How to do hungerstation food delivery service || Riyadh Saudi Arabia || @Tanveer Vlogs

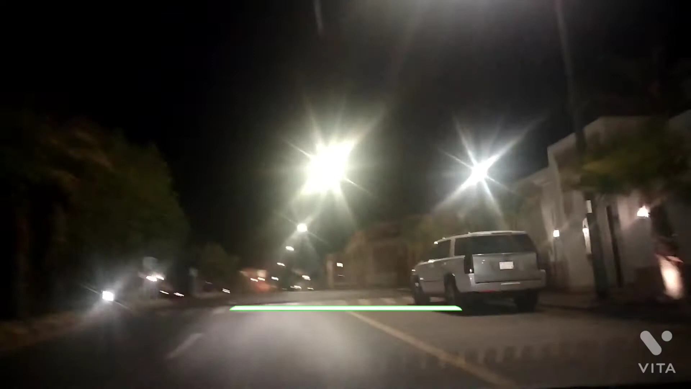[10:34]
तो अभी कितना बचा है, 7 मिनट का शायद रास्ता बता, ये छोटा रास्ता है, ब्रेकर बहुत आ रहे हैं, ये भी ब्रेकर है, पीछे भी ब्रेकर था,